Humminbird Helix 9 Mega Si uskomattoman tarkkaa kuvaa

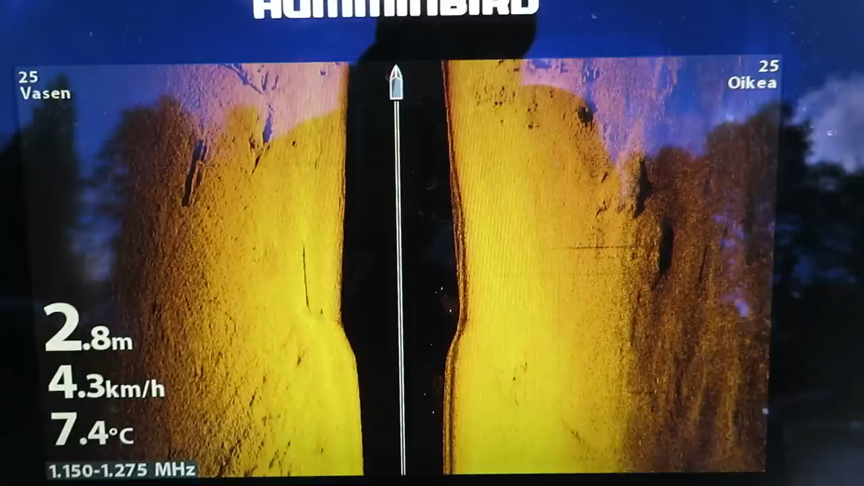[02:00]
On screen: depth 2.8 m, water 7.4°C, speed 4.3 km/h
Tällä kun on mennyt niin kohtahan tuolla tullut Sitten silta
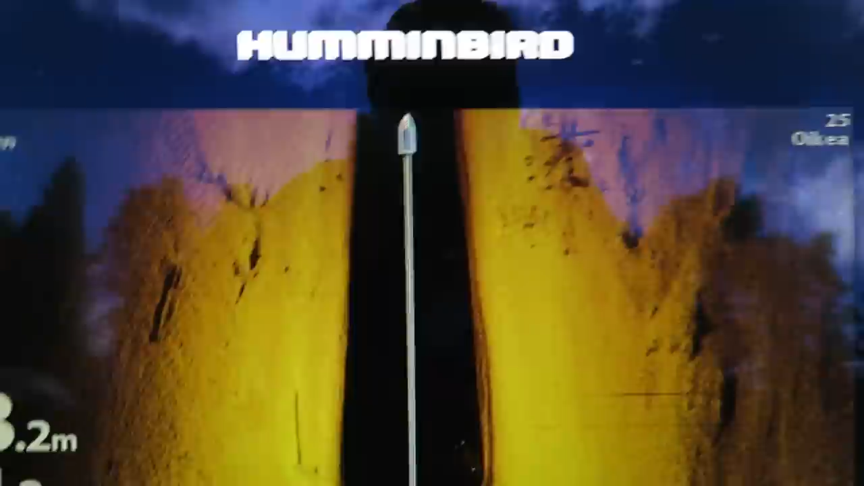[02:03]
Niin Katottaa että mitä se silta Se siltäkin näkyy tässä sitten Näkyy ja tota
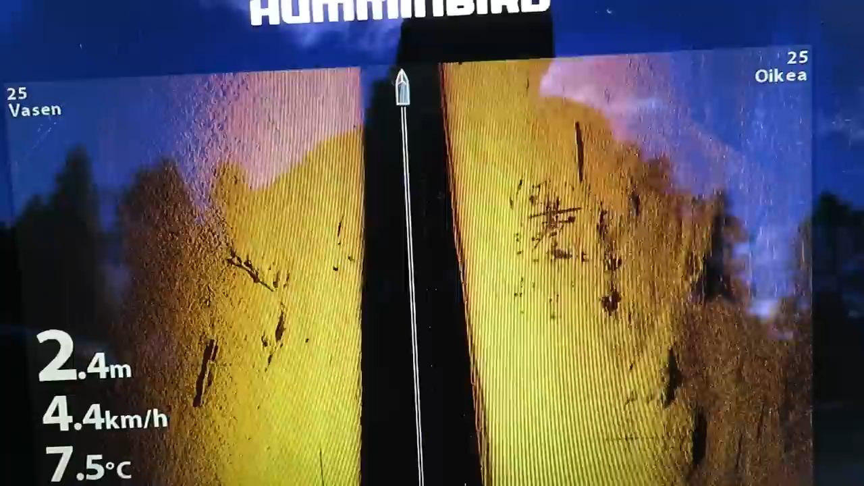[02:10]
On screen: depth 2.4 m, water 7.5°C, speed 4.4 km/h
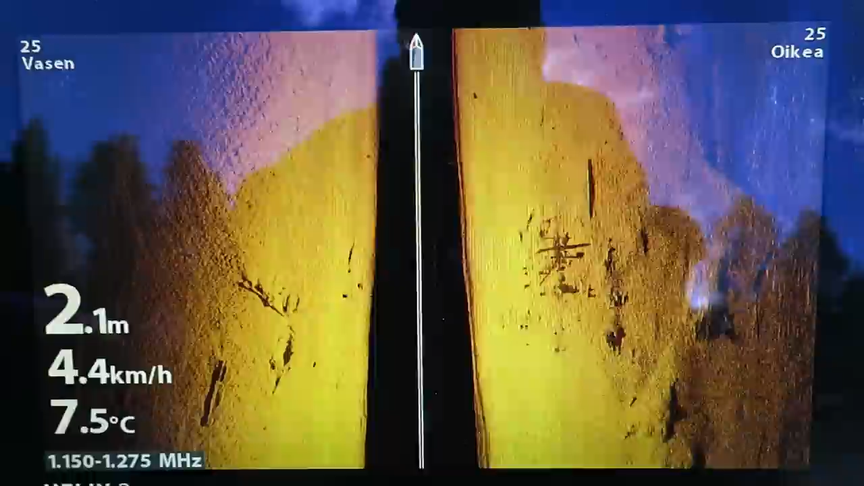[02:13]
On screen: depth 2.1 m, water 7.5°C, speed 4.4 km/h
Vennään tuosta pikkuisen eteenpäin Niin Siellä on 7,5 astetta Veen lämpötilaa
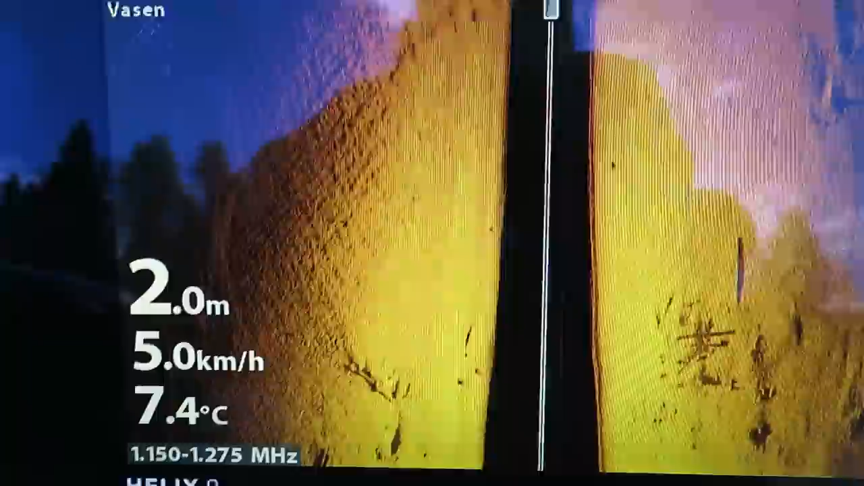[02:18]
On screen: depth 2.0 m, water 7.4°C, speed 5.0 km/h
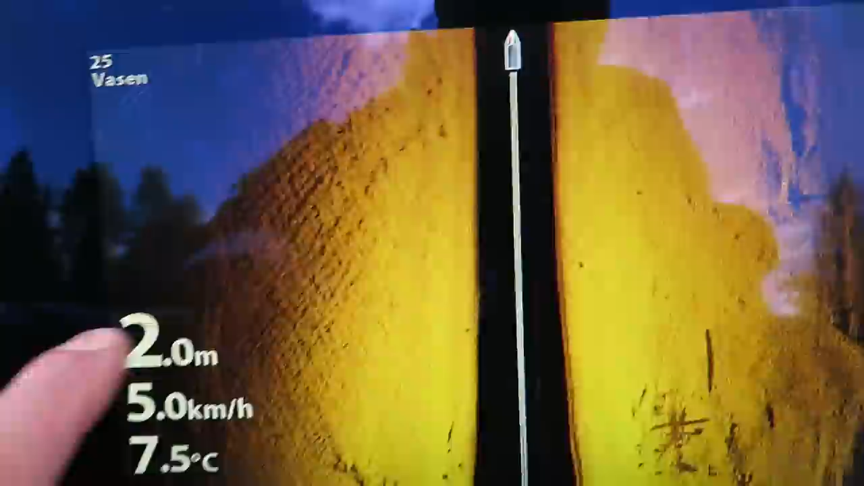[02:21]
On screen: depth 2.0 m, water 7.5°C, speed 5.0 km/h
Siinä näkyy syvyys Ja paljokainen ajaa pennellä 5,3 kilometriä tunnissa
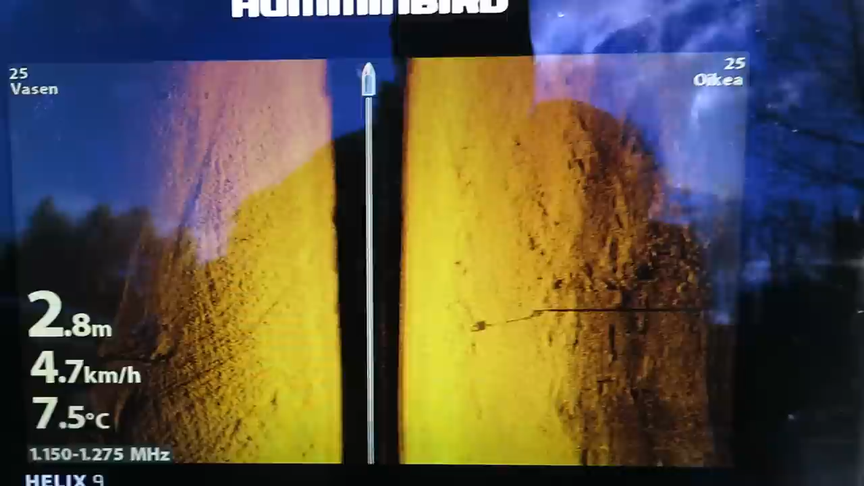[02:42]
On screen: depth 2.8 m, water 7.5°C, speed 4.7 km/h
Katottaa että Kohta tullu siltä niin miten se näyttää sen silloin tuossa
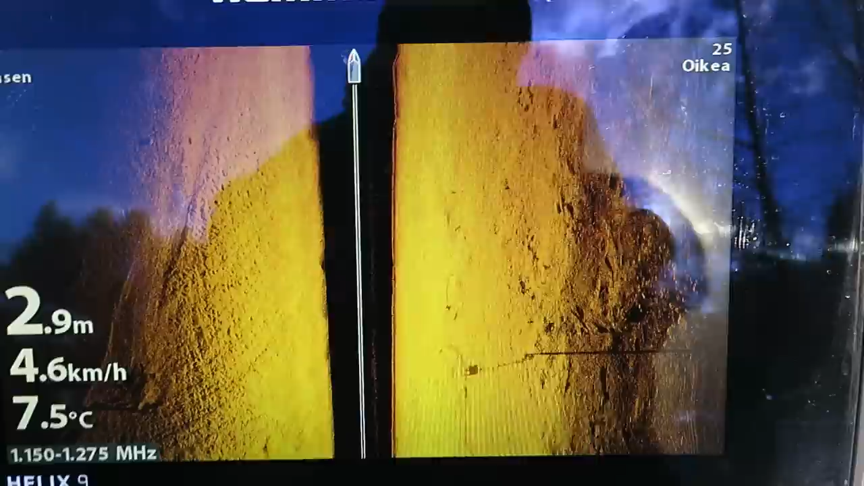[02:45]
On screen: depth 2.9 m, water 7.5°C, speed 4.6 km/h
Kaikki pitäisi näkyä
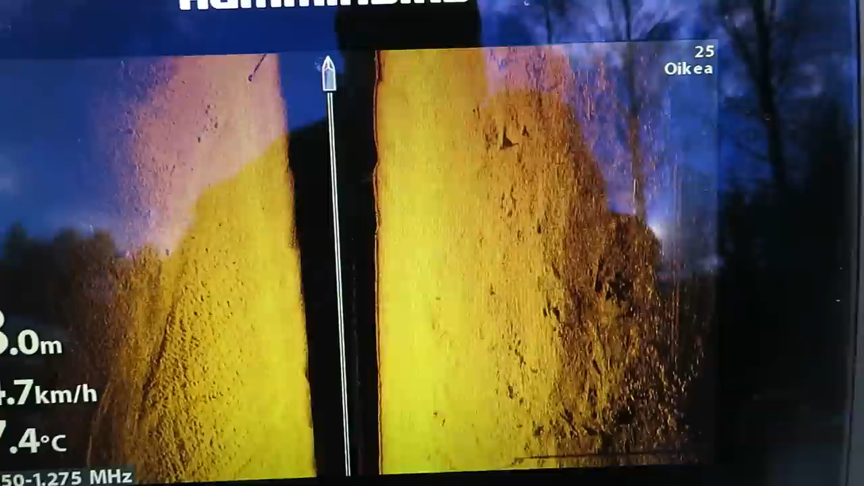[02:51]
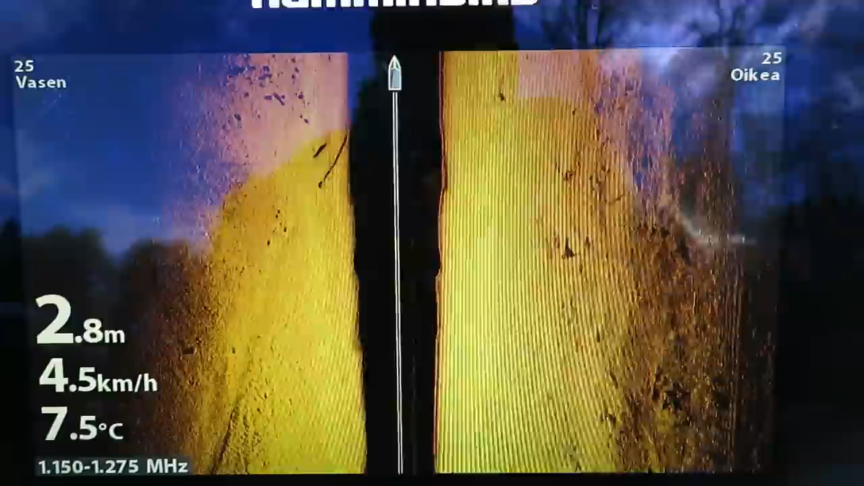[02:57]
On screen: depth 2.8 m, water 7.5°C, speed 4.5 km/h
Eli tämä kun luotto on nyt sivuille Sivuille sitten jos minä tieltä painan niin
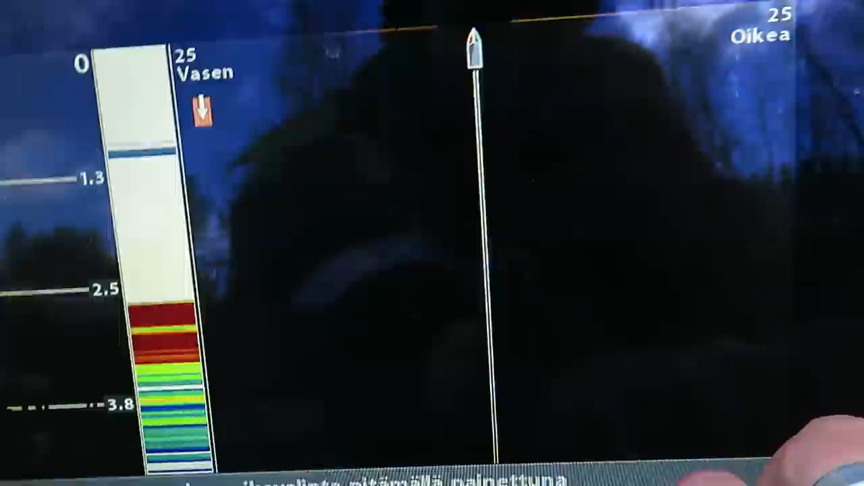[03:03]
Tässä saa eri vaihtoehtoja Tässä näkyy tämä sivuille
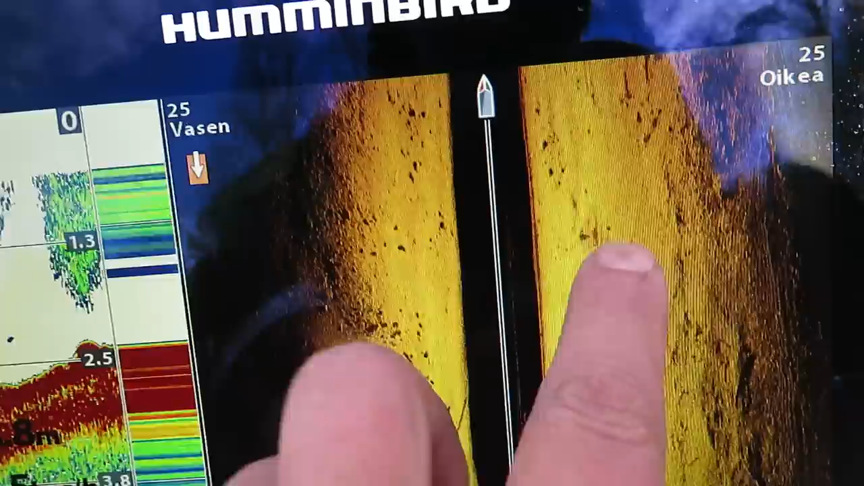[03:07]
Minun veneeni on mennyt tuossa keskelle Ja tästä näkyy sitten mitä veneen alla on tuosta
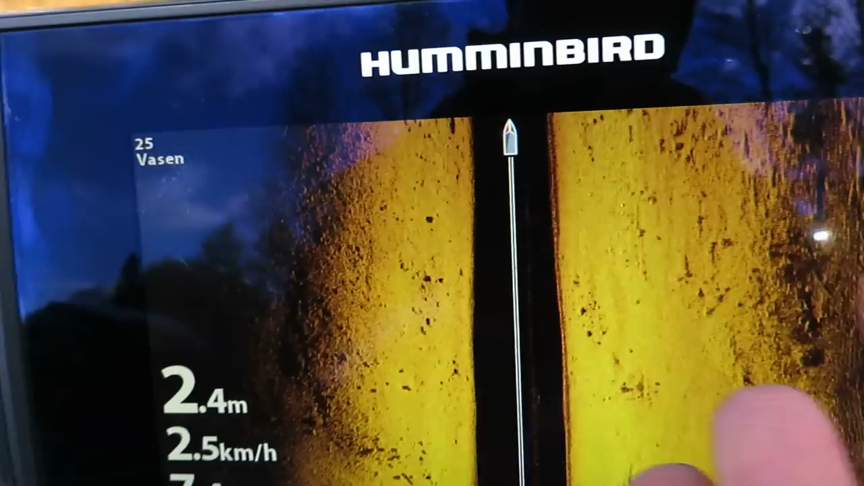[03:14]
On screen: depth 2.4 m, speed 2.5 km/h
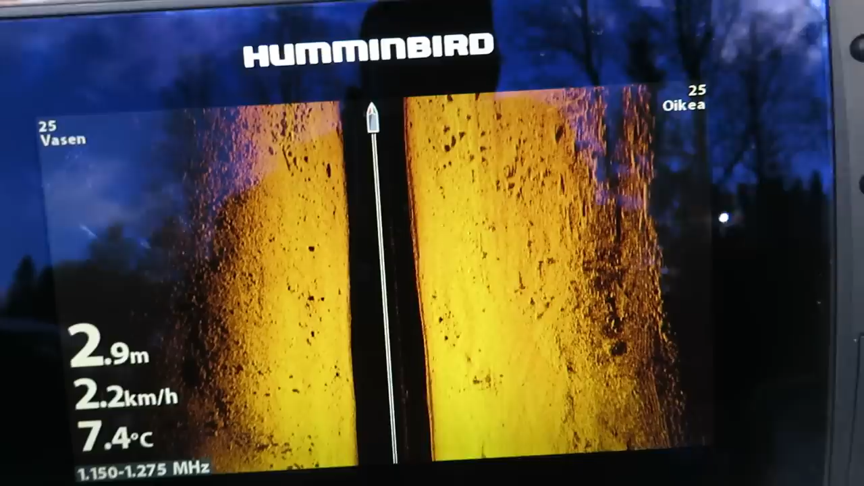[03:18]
On screen: depth 2.9 m, water 7.4°C, speed 2.2 km/h
Sivuille Tämä luotto on tosiaan sivuille Siksi sitä kutsutaan viistoluottamiseen
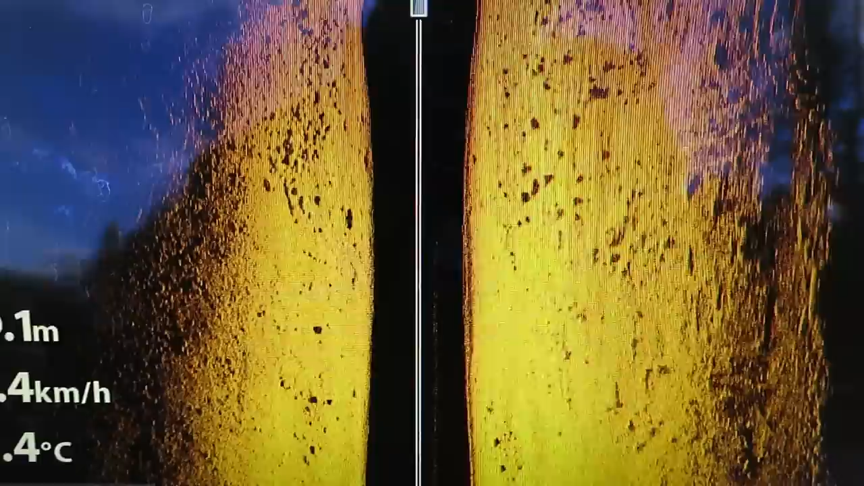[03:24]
Nyt aletaan lähestyä kohta tullu siltä tuossa
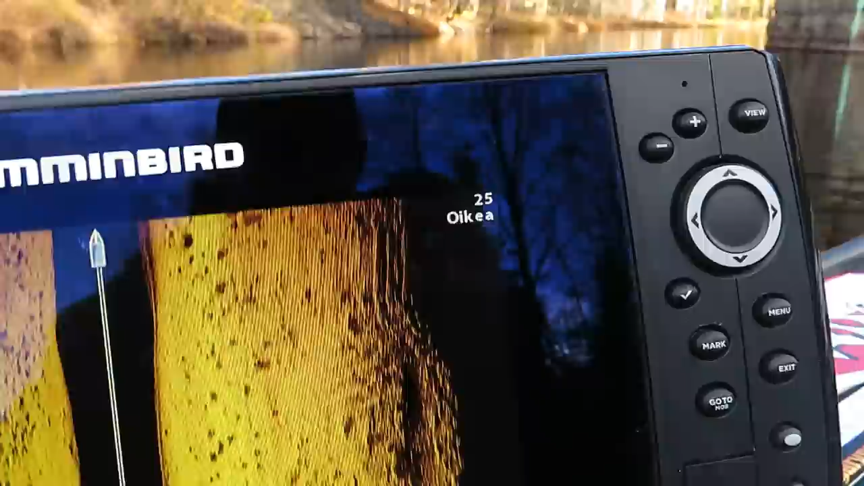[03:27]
Minä nähdään hyvin äkkiä että onko siellä sillan Sillan tota
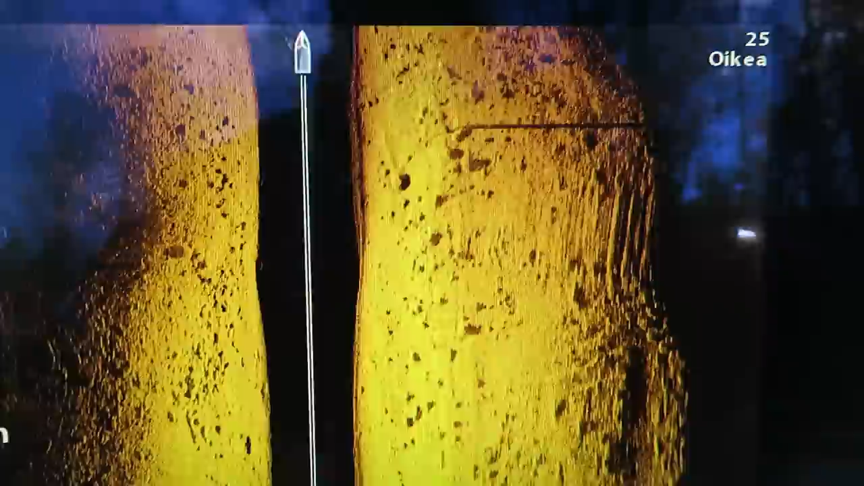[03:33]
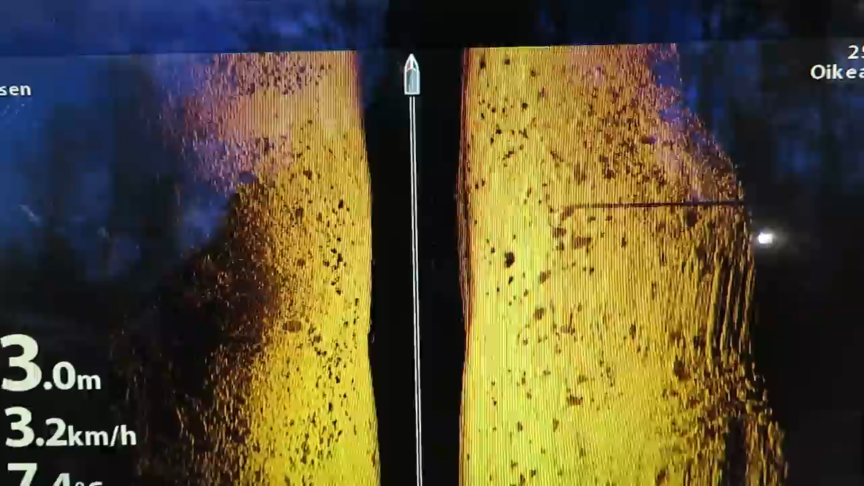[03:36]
On screen: depth 3.0 m, speed 3.2 km/h
Onko täällä köllöttämässä kaloita
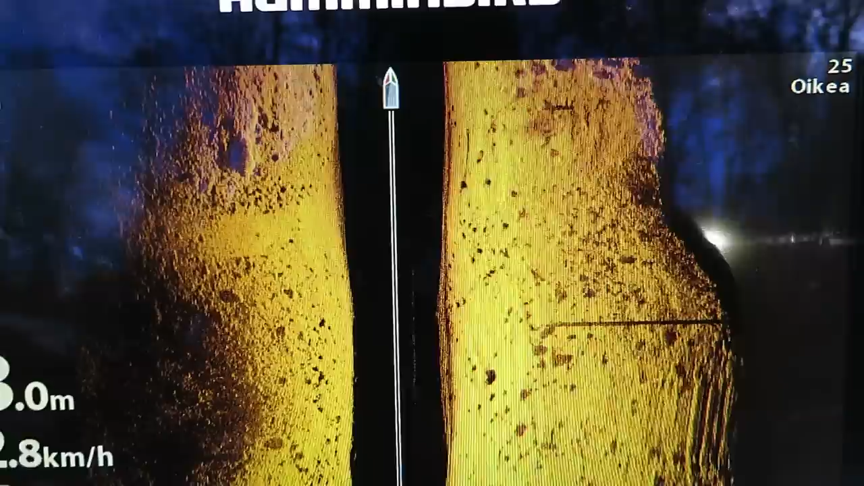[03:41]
Nyt lähestytään ja kohta kun se ossuu